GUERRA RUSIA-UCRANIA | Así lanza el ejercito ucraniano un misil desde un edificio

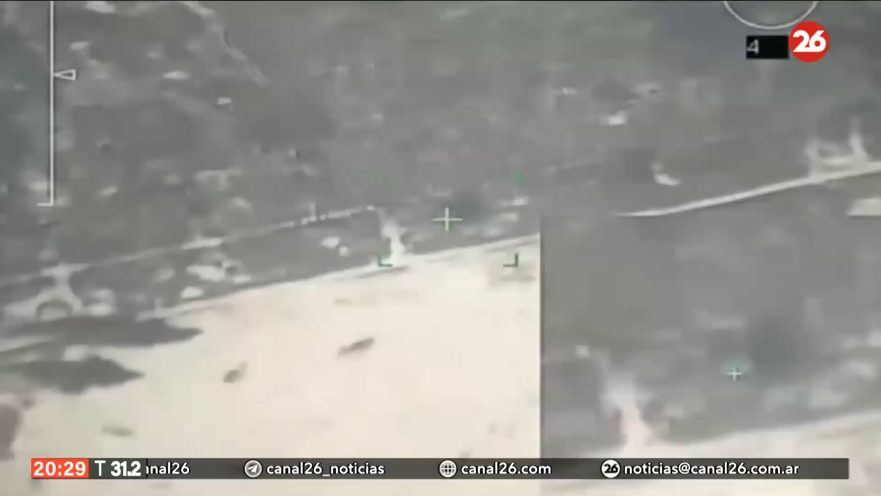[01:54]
Y acá te vamos a mostrar también imágenes tomadas desde un dron.